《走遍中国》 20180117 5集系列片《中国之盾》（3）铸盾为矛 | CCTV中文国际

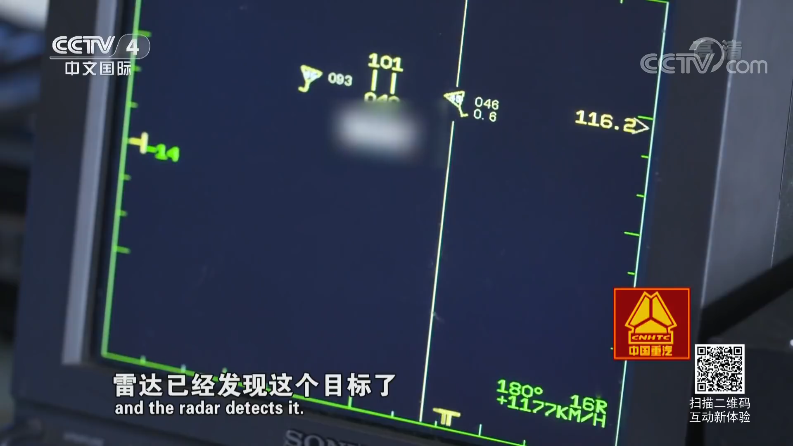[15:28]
了现在又出现了第二个目标雷达发现了第二个目标现在同时把两个目